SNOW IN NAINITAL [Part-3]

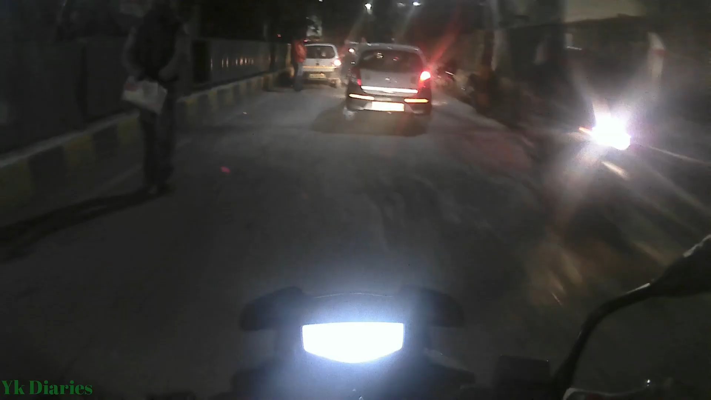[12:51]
मैंने बाइक पार्किंग से निकाल ली है और अब मैं जा रहा हूँ होटल की तरफ,
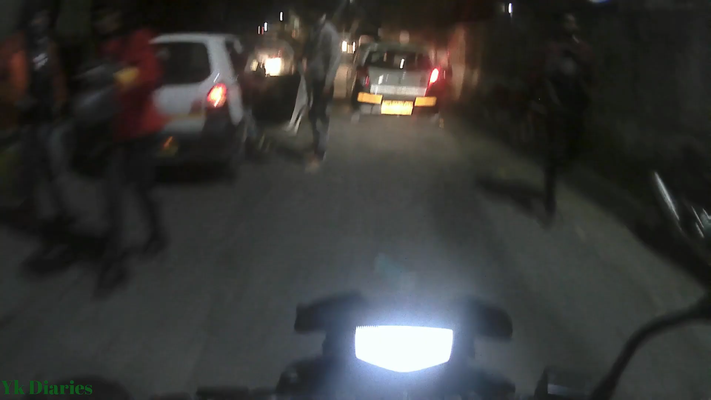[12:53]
और पासंग वहीं से पैदल निकला है क्योंकि उसे खाना खाने के बाद ठंड लग रही थी, तो उसने बोला वहीं ऐसे जा रहा हूँ, तो वहाँ बाइक लेकर। नैनीताल की एक खासियत भी मान लो या एक माइनस पॉइंट भी,